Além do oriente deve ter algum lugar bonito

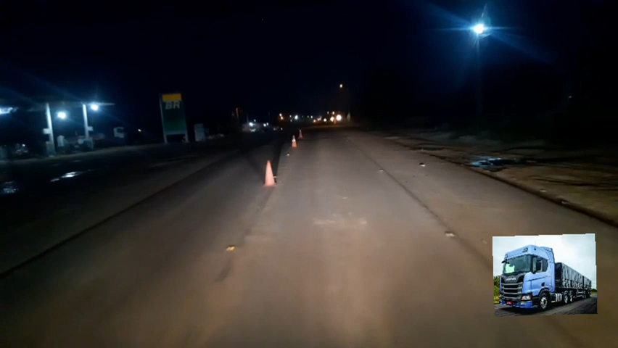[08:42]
Aqui é a borracharia nordestina, aqui em Pinhões, posto BR, Pinhões, né?